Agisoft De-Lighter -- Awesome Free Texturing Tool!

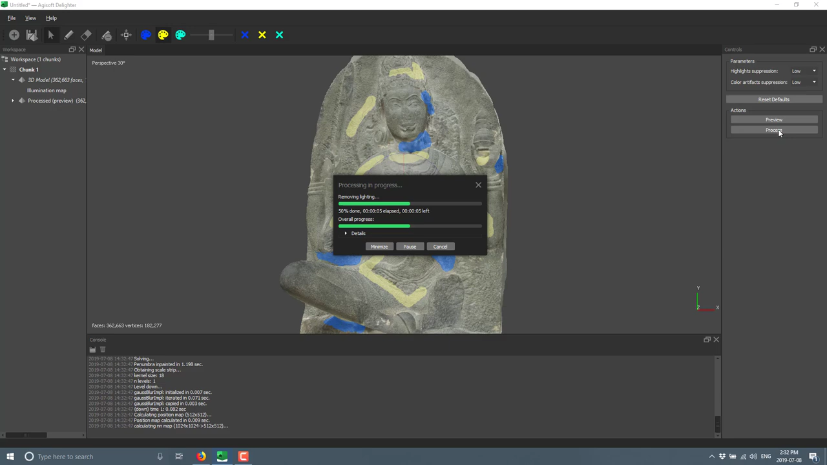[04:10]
The last time I did this, maybe the preview makes it faster. This took 40 or 50 seconds on my other machine. This time it's going extremely quick. So, okay, there we go.
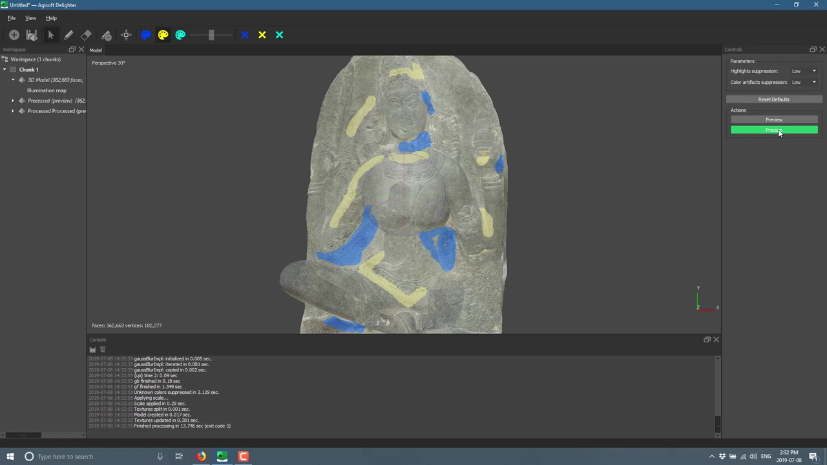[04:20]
So there is all of the lighting removed. You can just click these guys to remove the masks you've made. And there you have a version of it without any of the lighting applied.
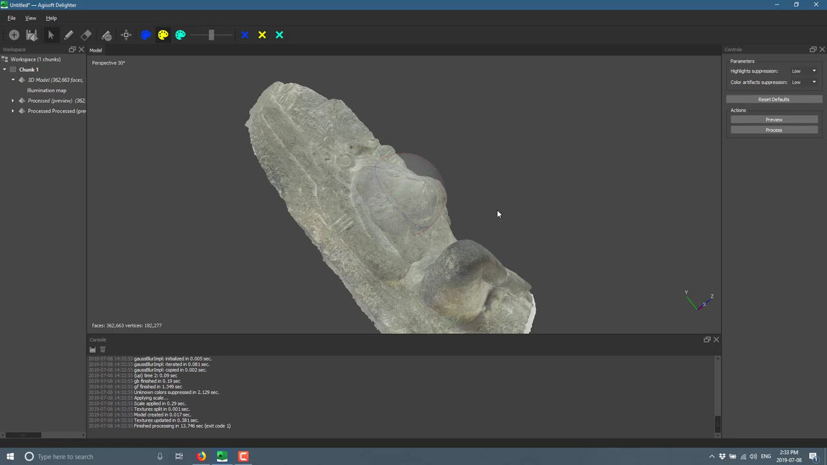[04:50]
and then you have your own shadowing effects as opposed to the stuff that was captured in the real world. And as you saw from what we just did, it is super super, super easy.
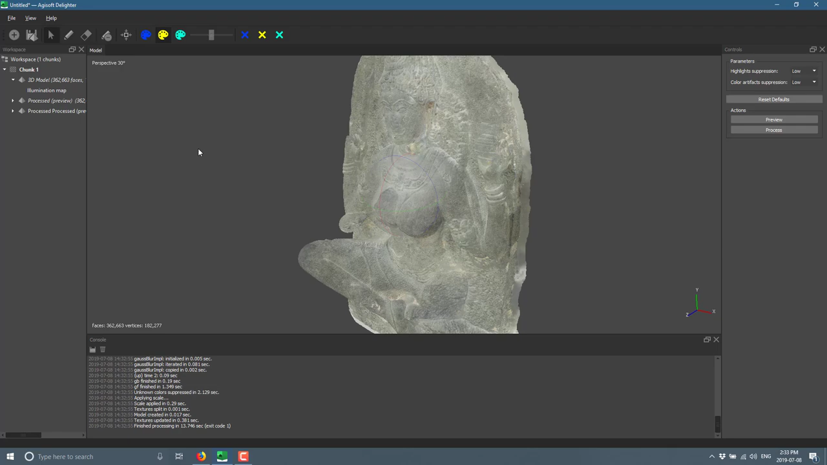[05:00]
You literally just go ahead and mark the areas you want and then click go.